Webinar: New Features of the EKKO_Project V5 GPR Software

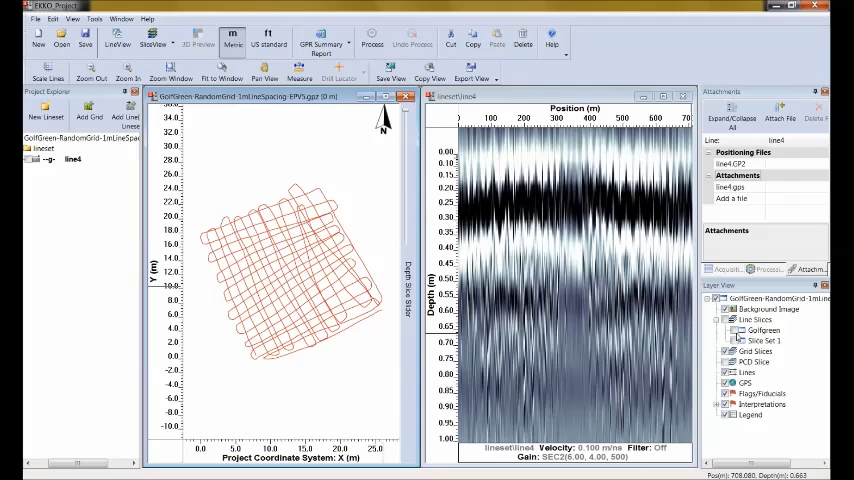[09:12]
Now they're not actually visible in map view because I've actually turned them off in the layer view here. So I'm going to click it back on and we're going to look at Gulf Green. So there's Gulf Green. There's the Gulf Green data set. And the one thing you notice, and what I can do is there's a slider bar here.
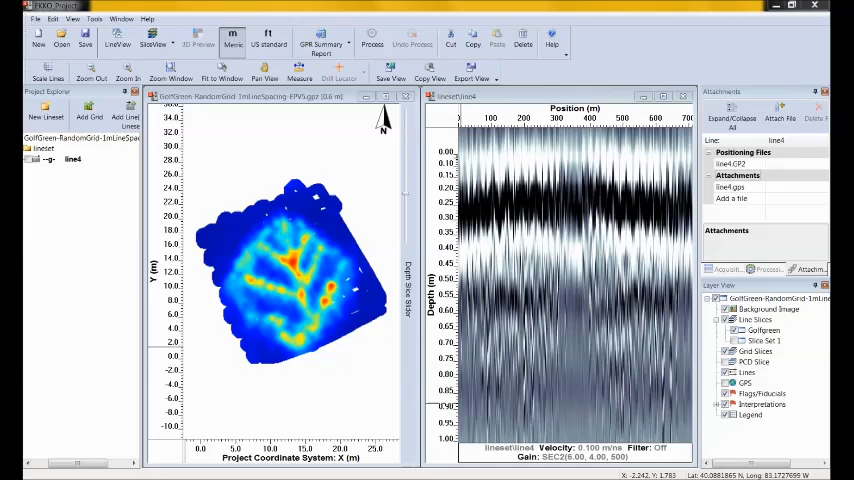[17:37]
But this one was collected with a high accuracy GPS but in a different pattern.
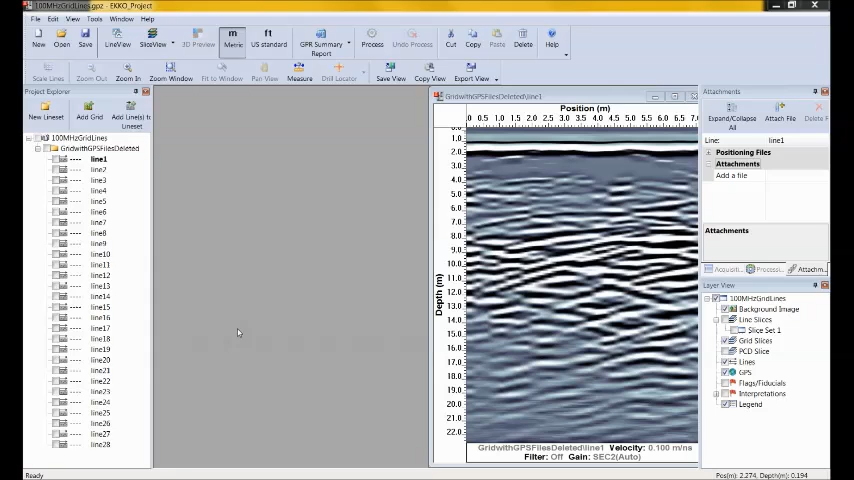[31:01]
So I'd like to show you how the 2D line positioning tool works on this data set. But with 28 lines, I'm not going to spend the time here to position all 28 of them. Instead, what I'm going to do is I'm going to open up a file where I've already positioned 22 of them. And then I'm going to position the last ones here and show you how that's done. So here you see that lines 1 to 22 appear in that view. And you can see that they were collected fairly randomly and with a mix of lengths and directions. And this is the reality when collecting GPR data in challenging areas around rocks and vegetation.
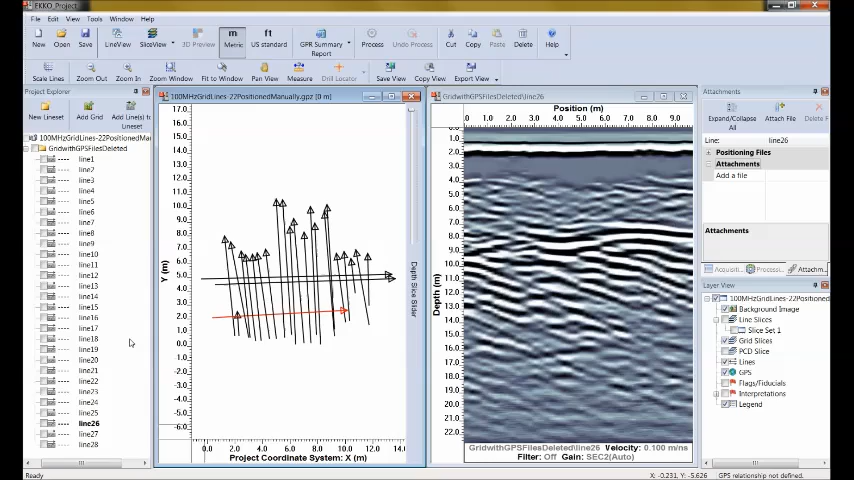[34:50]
The depth slicing we did earlier was based on one line. You remember the spiral? So somebody walked in a spiral or they walked back and forth in kind of a pseudo grid. But it was all done in one line. In this particular case, this was done in 20 some odd lines. And so I'm going to include them all. I know some of them aren't positioned. I'm going to make sure I get those ones that aren't positioned. Because I'm, let's see, I don't think we position 27 or 28. And 25. Okay, 24 is in there. So we did 23, 24, and 26. So they're all in there.
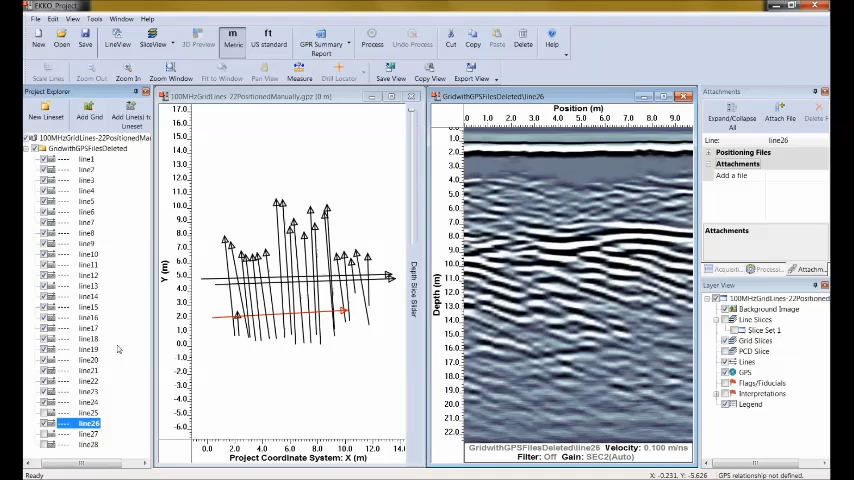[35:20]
So, okay. So these are the lines. So in Project Explorer, I check all the lines that I'm going to include in my depth slice. And then I go to slice view lines.
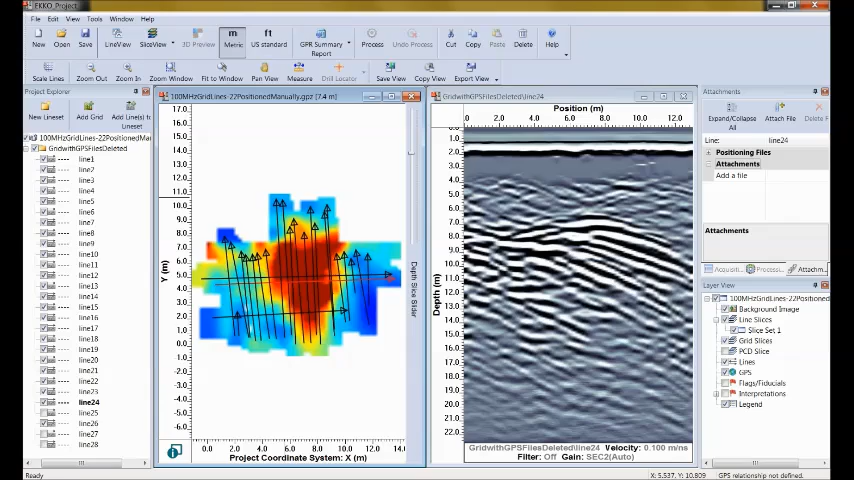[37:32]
And what that means is if you have a handheld GPS out in the field and you record the GPS at the start and end of each line, you can use that information to position the lines in your survey. But often even a sketch map, even a field sketch map with the rough position and direction of each line is all you need. With that in mind, I want to show you an idea that combines adding a background image and the 2D line positioning. So I'm going to add a background image.
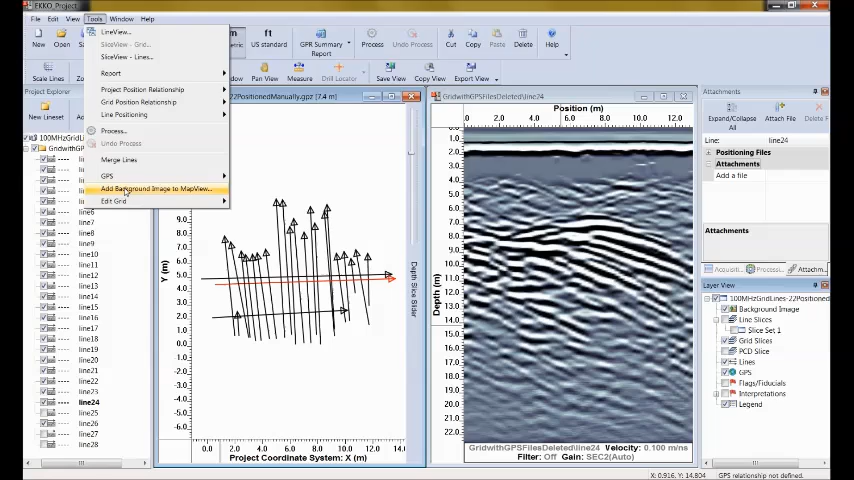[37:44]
And this image is going to be sketch map.
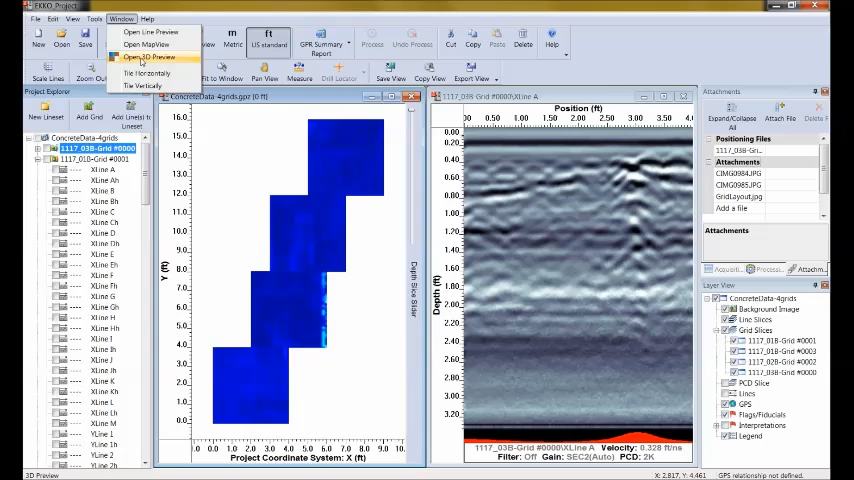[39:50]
And then I go up to window on the menu and I select the open 3D preview. And a new window opens up. And I'm running out of real estate a bit.
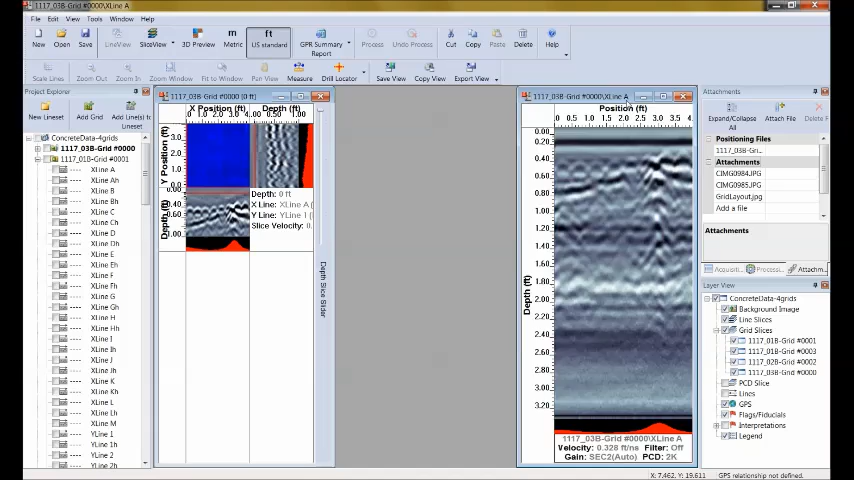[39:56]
So I'm going to minimize these ones and I'm going to increase the size of this one. So this is what we call 3D preview. And if you've never seen this type of display before, it's like looking at the top and two sides of a cube. The current depth slice is on the top left. That's this blue area. And when I slice down through now you can see things that look more like concrete. So rebar in here.
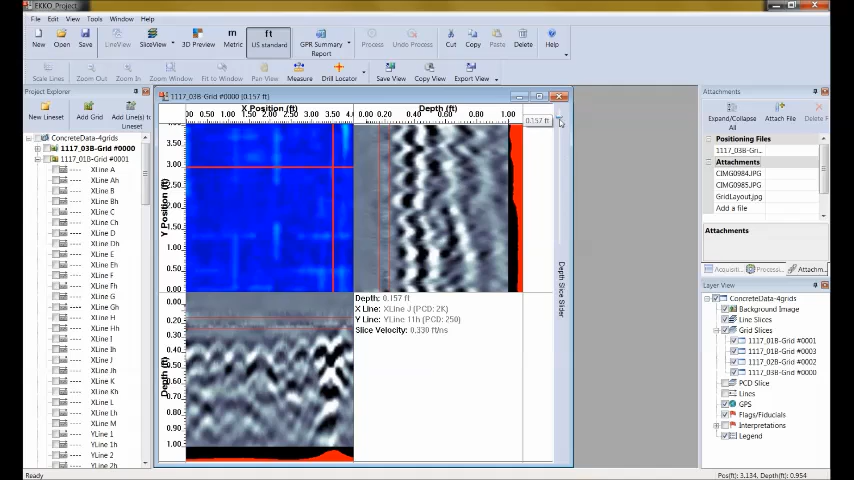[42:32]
So for example if I move the two red lines up shallow there's not a lot going on in the depth slice. And we can tell that when we look at the cross sections there's not a lot going on between these two red lines. But as the two red lines move down and I start to intersect with the rebar we start to see the rebar pattern in the depth slice. And when I get those two red lines right on the rebar we can see the entire rebar pattern. So once you understand what you're looking at it's a very powerful way of looking at large volumes of GPR data quickly and finding the main targets and features of interest. Now in Echo Project version 5 we've
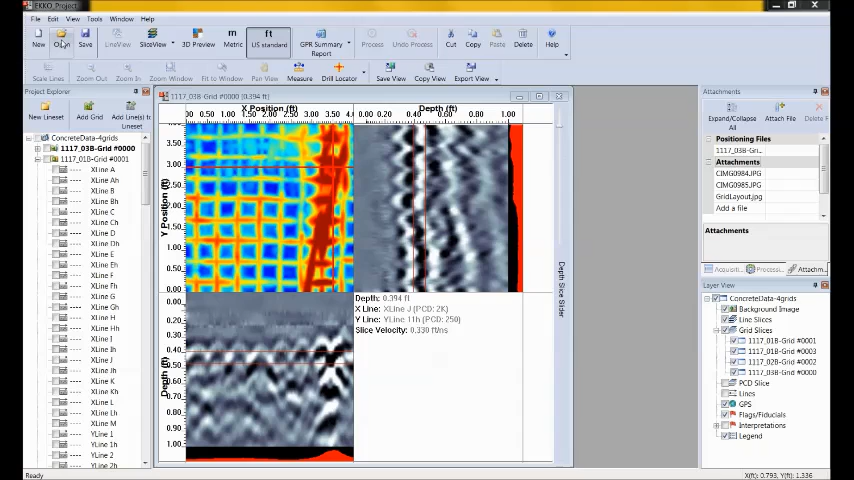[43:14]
now extended the 3D preview display to any GPR grid. Not just conquest grids. So let's look at a grid that was collected for utility locator. So same thing and So I'm going to change the view to click here and then go to window 3D preview.
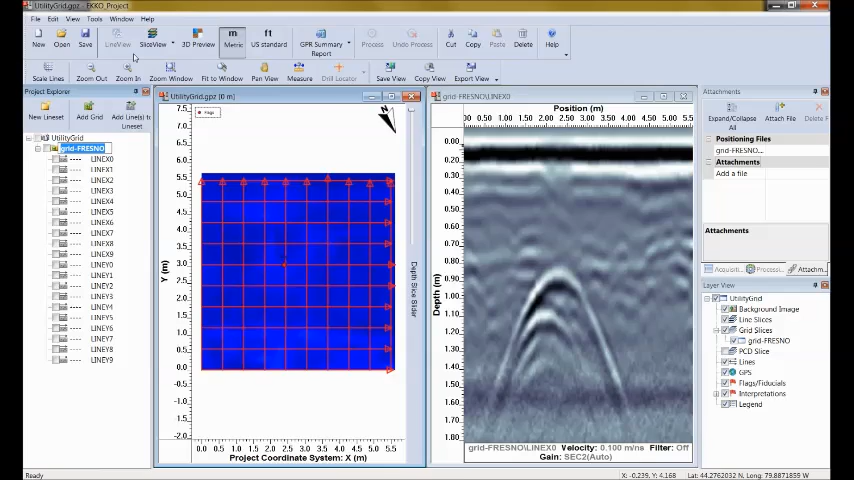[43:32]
And I'll minimize these and make this larger. So now this is a larger scale. So the last one was a 4 foot by 4 foot grid. Now we're looking at something that's about 6 meters by 6 meters. So about 20 feet by 20 feet. So a much larger grid done with a lower frequency system probably a 250 megahertz. And so now we see the two red lines on both the cross sections.